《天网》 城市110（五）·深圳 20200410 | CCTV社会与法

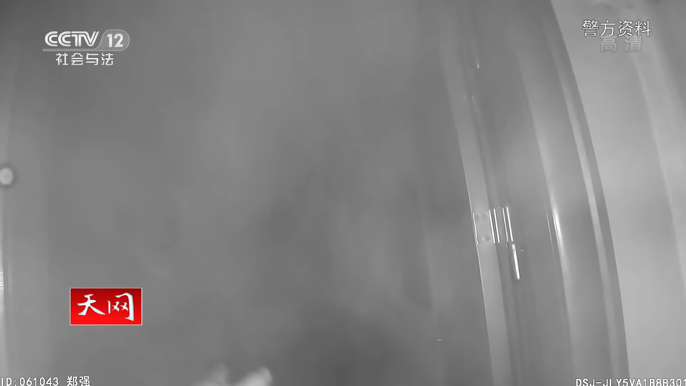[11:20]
然后里面都还很大烟那个车尾箱后面有几瓶灭火器但是作用不大到周边的这些小店借这个灭火桶后面灭火桶都用完了火势还没有制
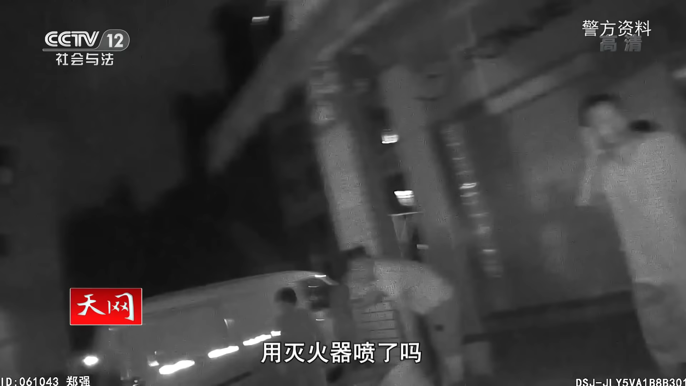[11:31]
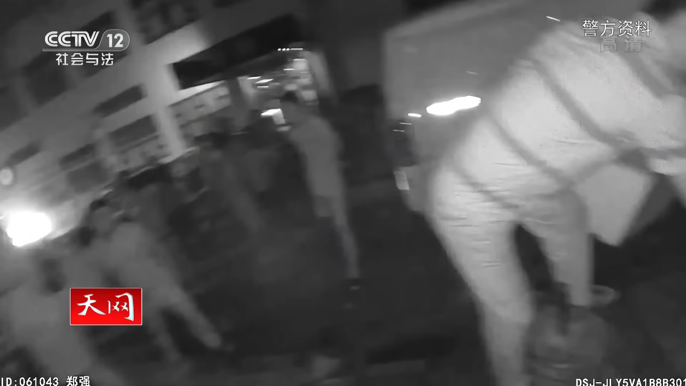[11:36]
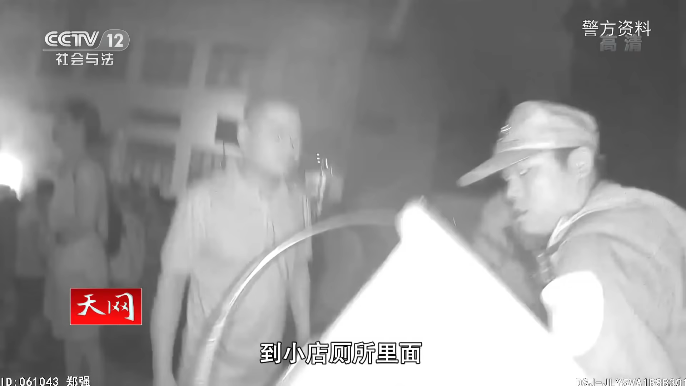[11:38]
小店厕所里面用水桶一桶一桶水往里面接